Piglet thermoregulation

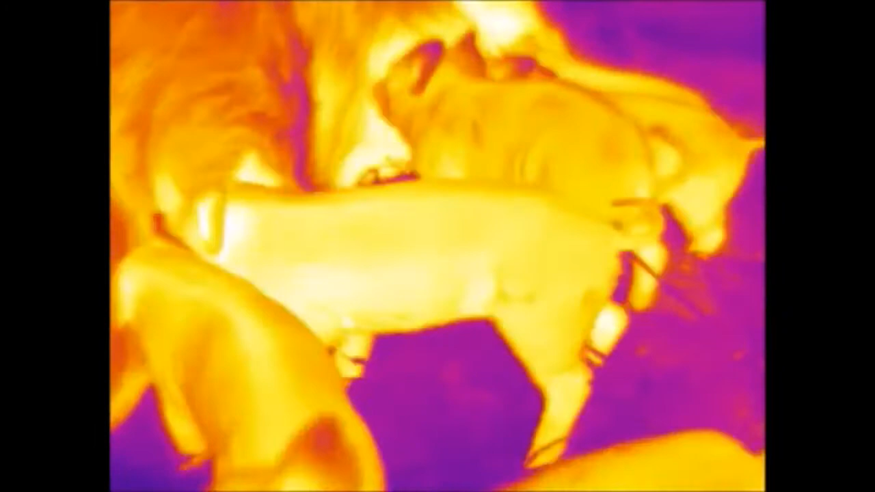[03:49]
With their increased size, they also have a decreased surface area to volume ratio.
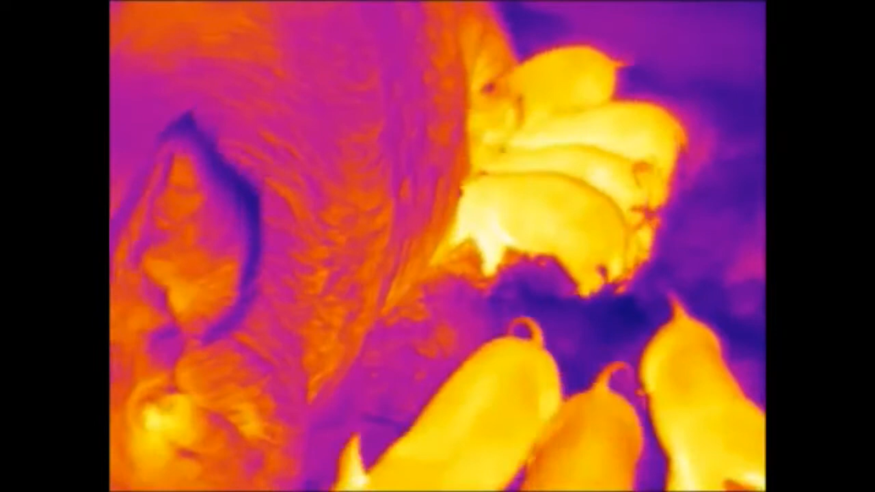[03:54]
This means they will lose much less heat when they're adults.
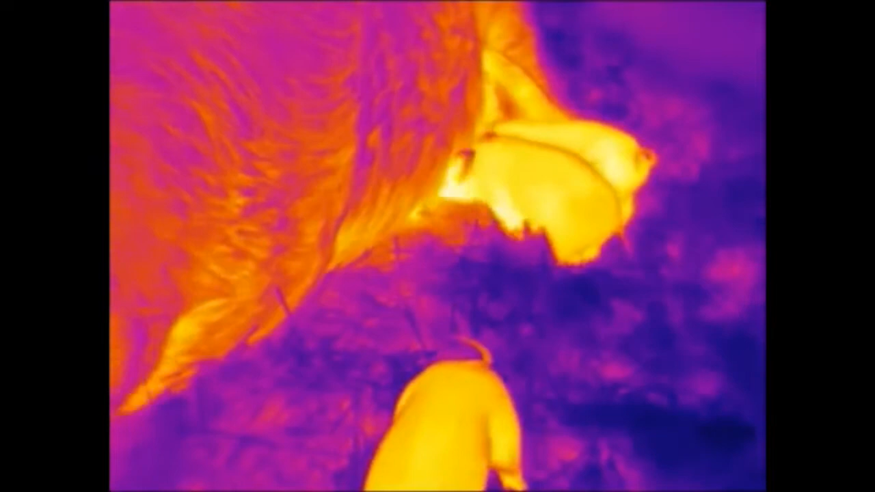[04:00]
The importance of their surface area to volume ratio can best be seen through the eyes of predator.
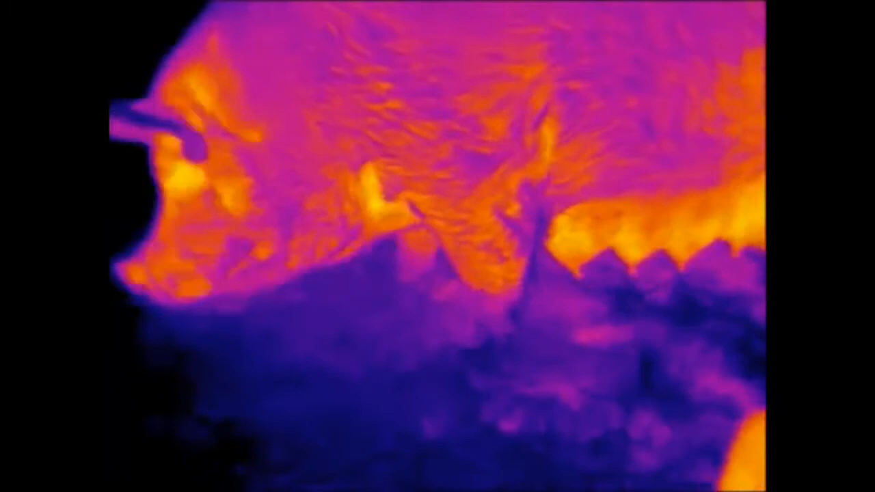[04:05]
Here we see that the tiny piglets give off much more heat than their larger sized mothers.